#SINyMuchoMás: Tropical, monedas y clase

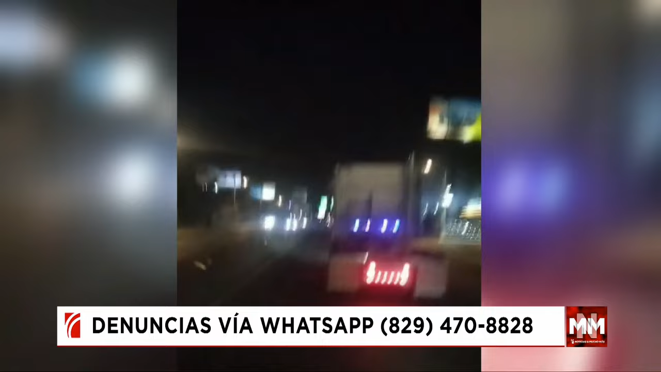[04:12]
Kennedy en la madrugada de este lunes. Como pueden observar en sus pantallas, a pesar de que está prohibido que vehículos pesados transiten en túneles y elevados, el conductor decidió ignorar la norma. Así que, atención, Dijeset.